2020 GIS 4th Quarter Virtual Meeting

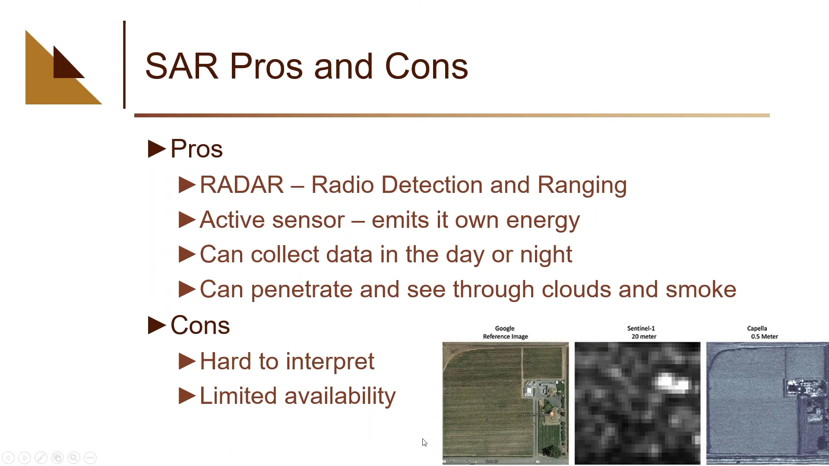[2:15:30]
it gives you kind of a panchromatic image but it's not quite a panchromatic image so there's some some learning curves associated with processing sar imagery and the other con is is limited availability we have lots of uh optical sensors out there we can pretty much get anything anywhere anytime we want sar is not quite there yet here's another example of some of the challenges or advantages you know here's an image from an optical cloud covered area sar will actually penetrate and give you this panchromatic looking image it is a side looking sensor and so there's some some geometric issues with processing that data